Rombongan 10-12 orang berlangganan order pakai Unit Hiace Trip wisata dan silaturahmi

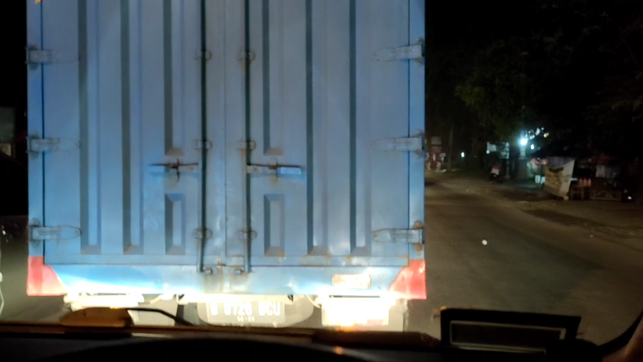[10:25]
di Jalan Bantul. M7 ya, M7 ada kerotip. Kalau D7 dilihat dari depan sepertinya ada ambulan, ada mobil polisi juga. Kemungkinan ada laka ini.
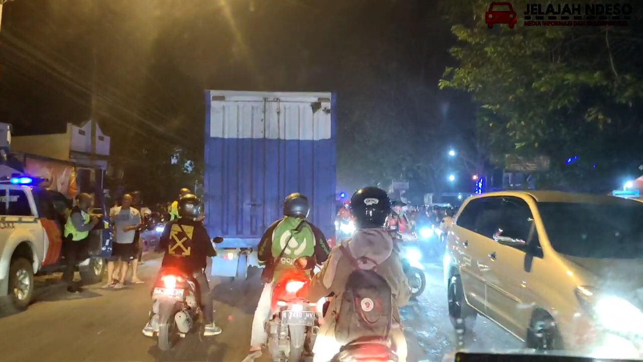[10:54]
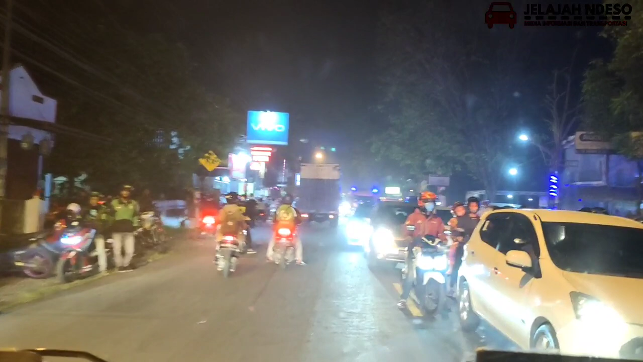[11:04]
Motor. Ndi? Motor geger. Ya ana.